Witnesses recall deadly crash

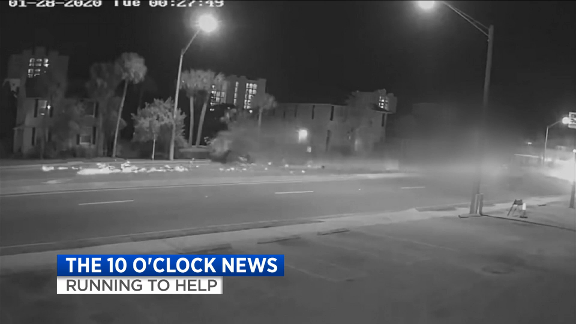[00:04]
a truck flipping down of one of the busiest streets in Jacksonville Beach. The driver of the truck that flipped survived a violent crash on 3rd Street. But a 21-year-old man driving the car involved was killed.
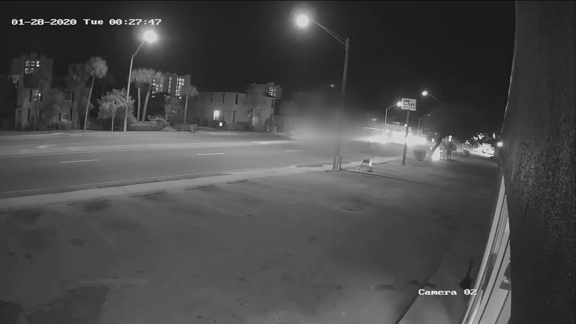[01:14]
Police say a Ford F-150 pickup truck collided with the red Ford Focus.
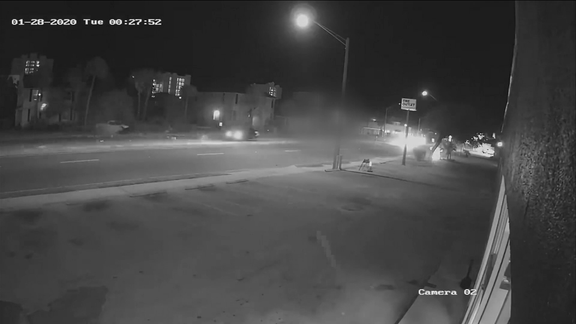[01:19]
The Focus then hits a utility pole and the pickup flips seven times before also hitting a utility pole.
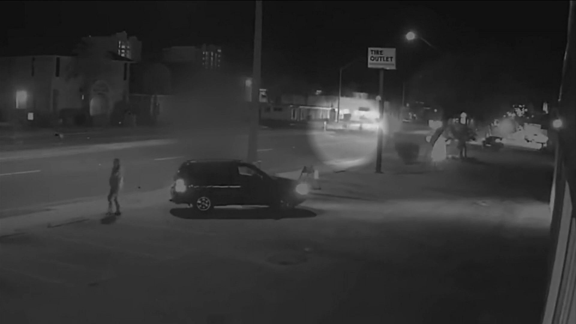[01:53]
her neighbor Tony Berry and another neighbor are seen in this video running across the street to help the driver in the red Ford Focus.